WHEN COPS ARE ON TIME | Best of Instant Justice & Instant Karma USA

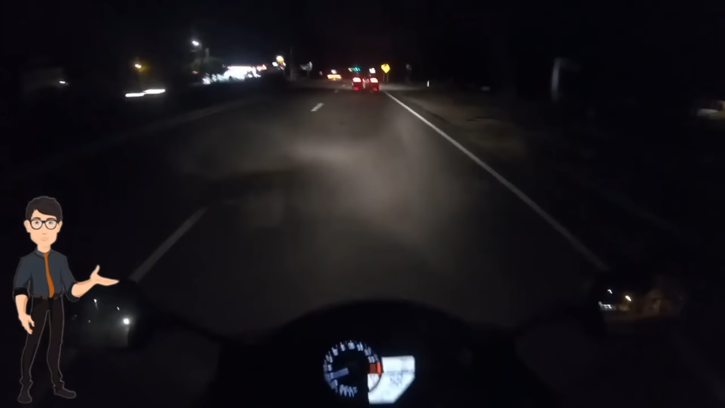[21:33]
Biker didn't know that there was an undercover cop on the road at that time, but luckily he was doing the speed limit. And unfortunately, another driver blew past the biker and the cop. Check out what happened next.
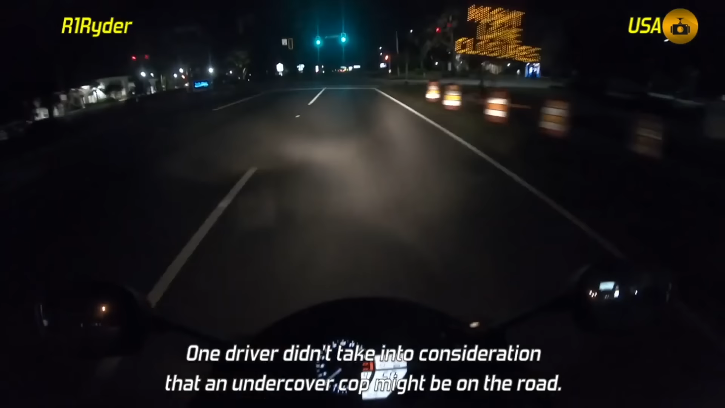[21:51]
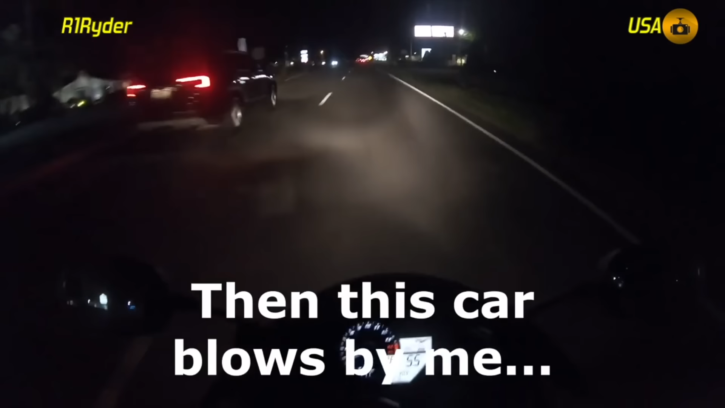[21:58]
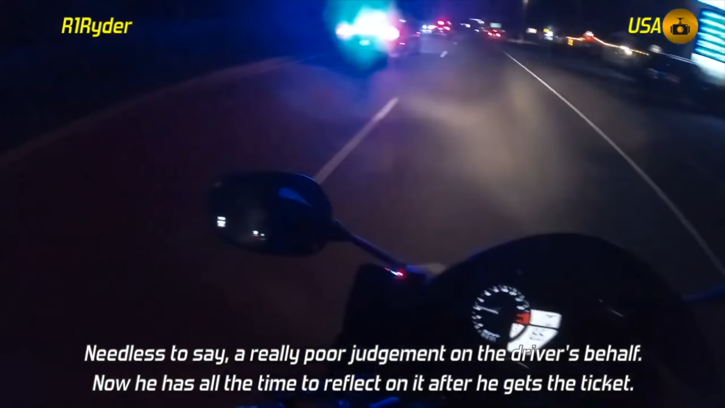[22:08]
Undercover. Damn. Good thing I didn't blow past him.
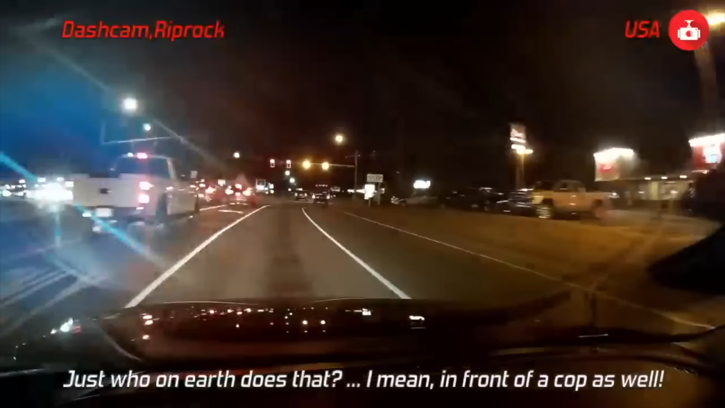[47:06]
Ran the red, in front of a cop. Get him, get him, get him, get him, get him!
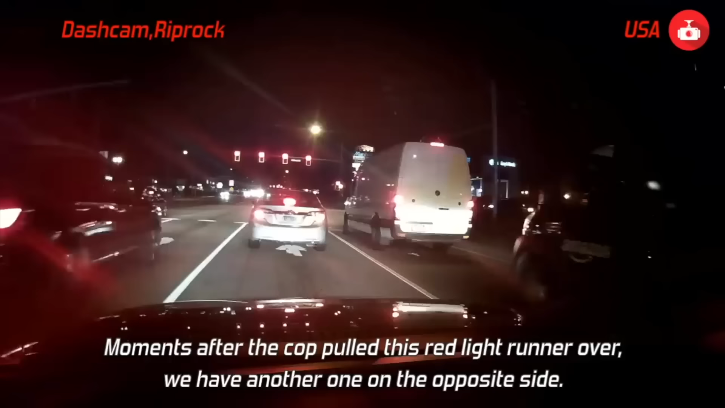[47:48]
hope you're not too... Did you just run the red? Another one. You just ran the red.
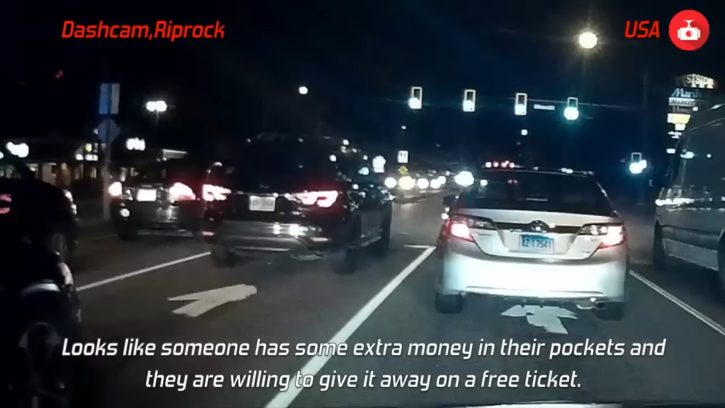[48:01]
Oh, God. Got him.
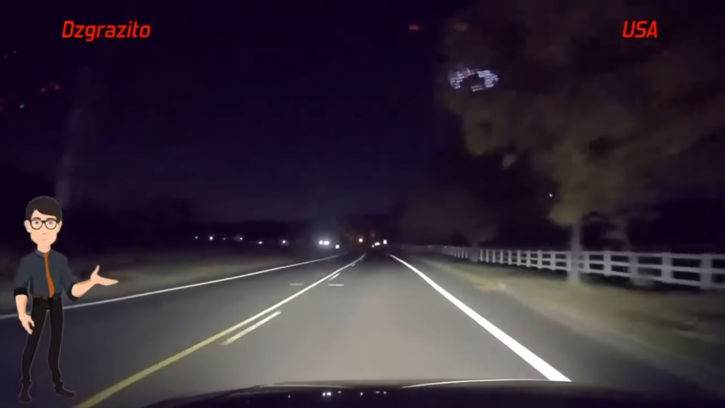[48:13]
Camera was going the speed limit of 45 on a dark, deer-infested road, but that was too slow for the car behind him as decided to overtake. Down the road, well, you guess what happened.
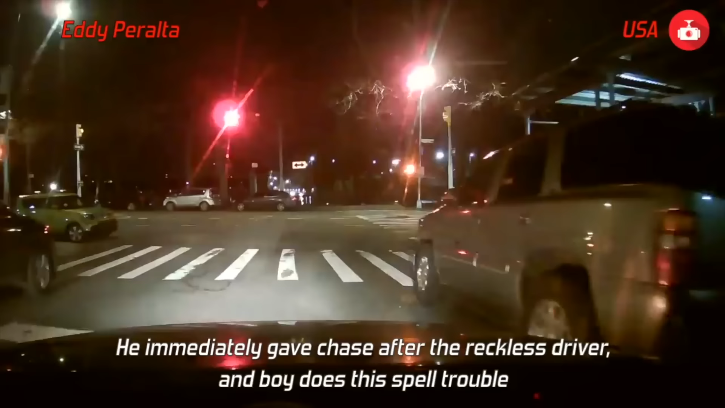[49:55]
And unfortunately for him, a cop was nearby and he started chasing him as soon as he ran it.